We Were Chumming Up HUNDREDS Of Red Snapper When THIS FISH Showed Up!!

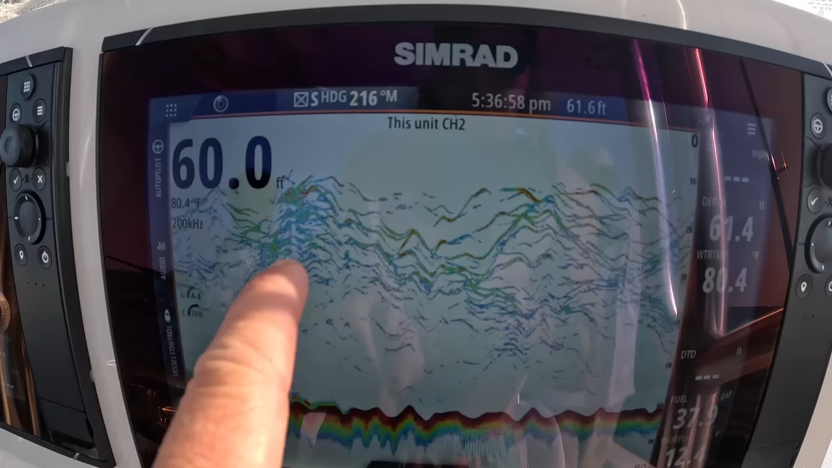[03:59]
On screen: water 80.4°F
Those marks that you see that has more red in them, that is bigger fish.
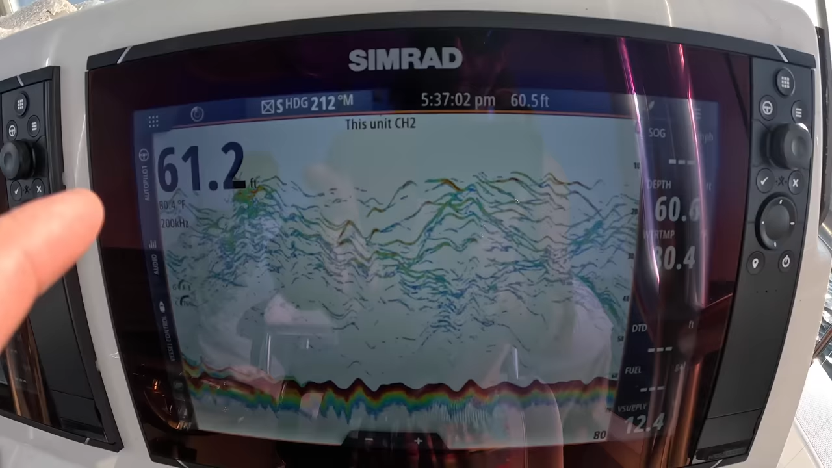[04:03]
So hopefully we might be able to get us a few, but all they have to be is 16 inches here in Alabama to be legal.